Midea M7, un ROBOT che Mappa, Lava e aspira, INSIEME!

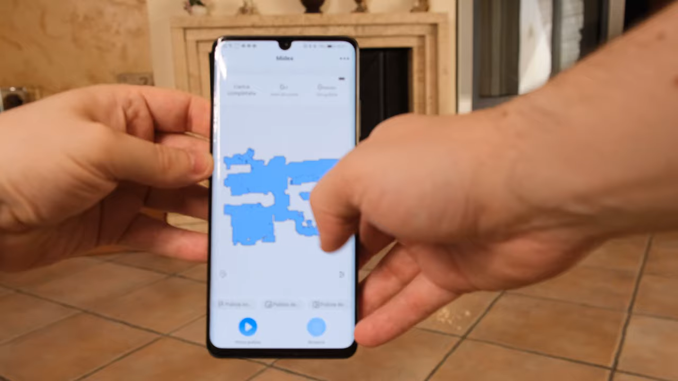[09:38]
Una volta aggiunto il robot c'è la schermata principale, come potete vedere, che c'è la mappa dove andiamo a identificare la mappa del proprio nucleo abitativo.
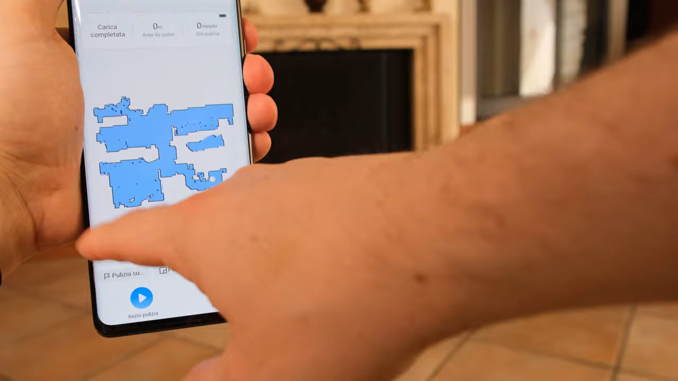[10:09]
sempre mediante questo menu delle mappe, la partizione di ogni singola stanza.
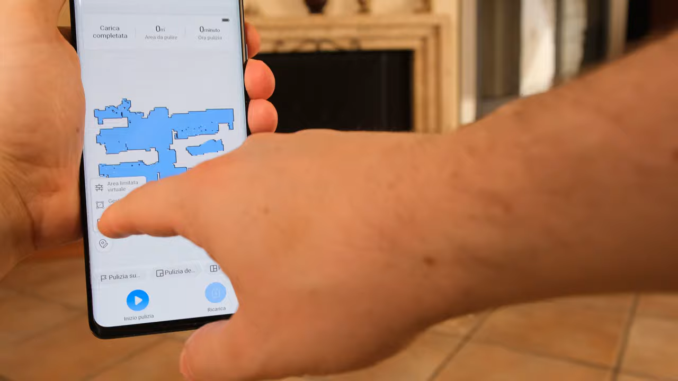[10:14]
Quindi possiamo andare a partizionare, andare a mettere dei nomi, ad esempio stanzetta, cucina, salone.
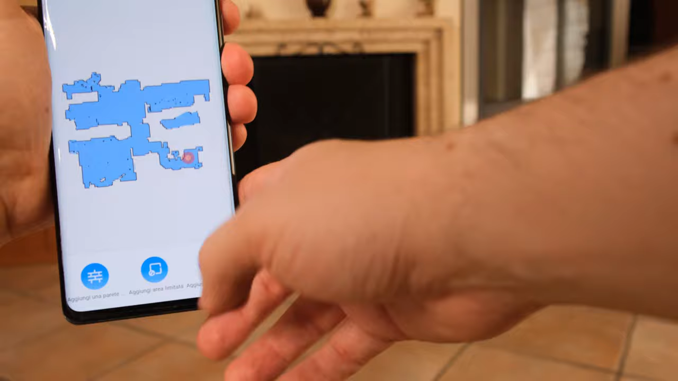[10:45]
Queste aree virtuali cosa ci vanno a definire? Ci possiamo creare delle pareti, ovvero delle zone in cui il robot non dovrà andare,
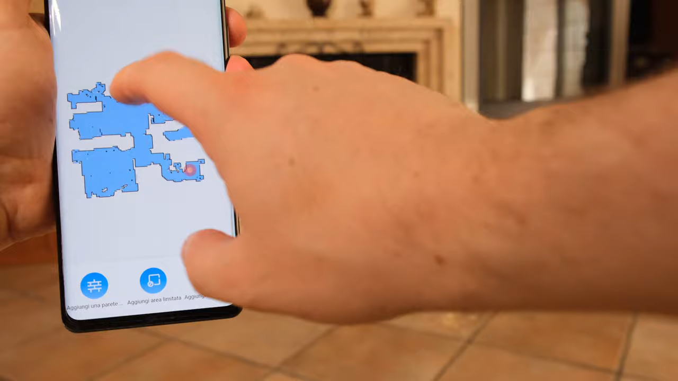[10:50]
piuttosto che andare a mettere delle aree limitate, sia per quanto riguarda l'aspirazione sia per quanto riguarda il lavaggio.
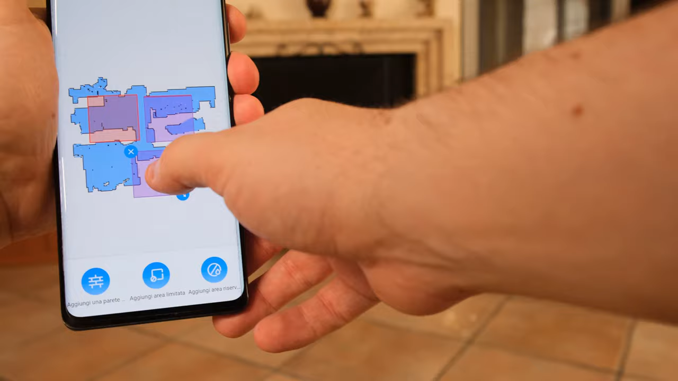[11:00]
Quindi possiamo creare più zone dove lui andrà a riconoscere cosa fare e cosa cosa non fare, cosa veramente molto interessante perché rende tutto molto più pratico e più smart. Come se leva sta cosa, ok, levato.
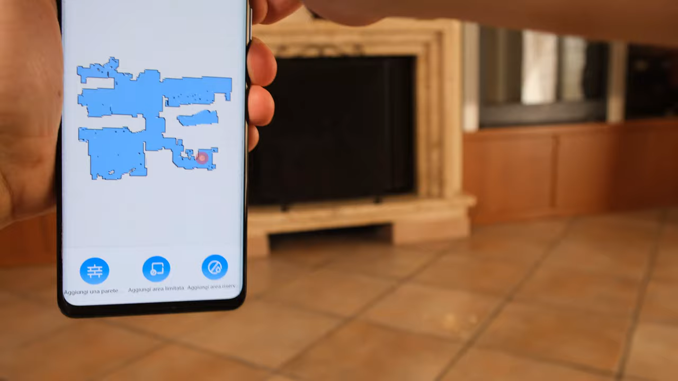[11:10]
Detto ciò, insomma, questo è per quanto riguarda la questione della mappa. Ma nel frattempo vi voglio far vedere un pochettino la pulizia.